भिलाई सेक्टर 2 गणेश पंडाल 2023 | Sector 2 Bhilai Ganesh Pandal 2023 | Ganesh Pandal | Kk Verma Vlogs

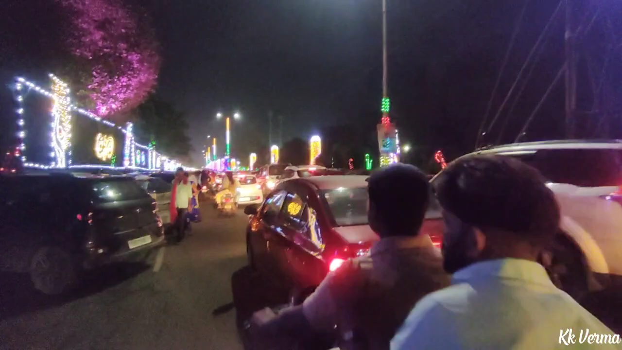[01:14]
देखो यहाँ लाइन से प्रूर लाइट लगा आगा या भई करने करता ही नहीं है तो